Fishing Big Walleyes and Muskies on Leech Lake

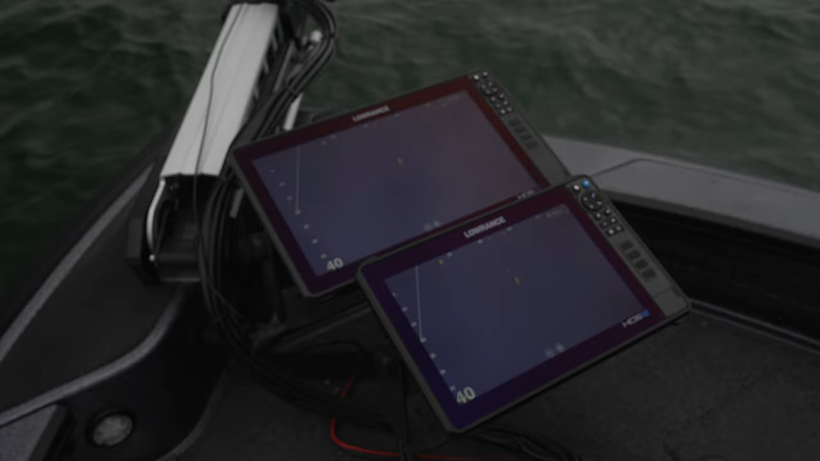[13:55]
Drop it, death fall right past the fish.
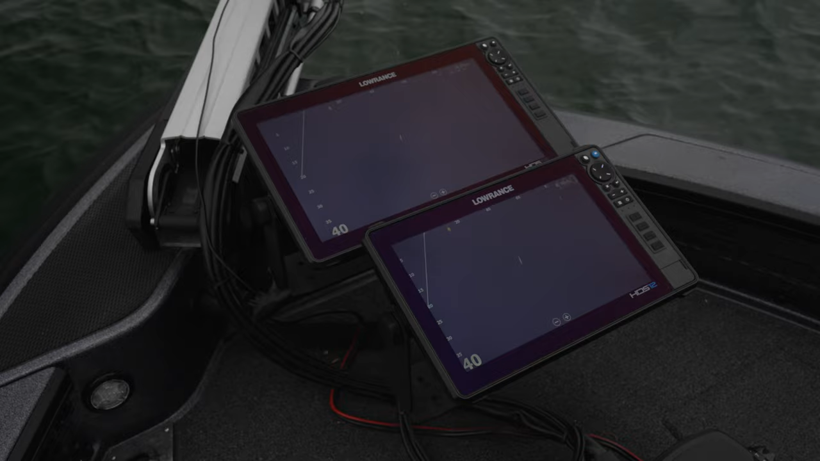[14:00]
He's going down too. That fish is not playing the game. Next. My guess is that might be the one you just caught. Another one over here.
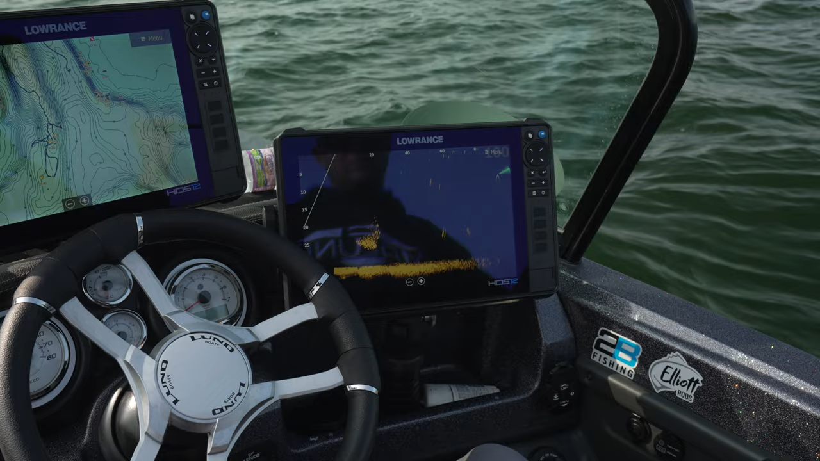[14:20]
There. There you go. Moving with you. Oop, it's coming up fast. Gonna hit it. There we go. Oh, that was a piker. Was it a pike?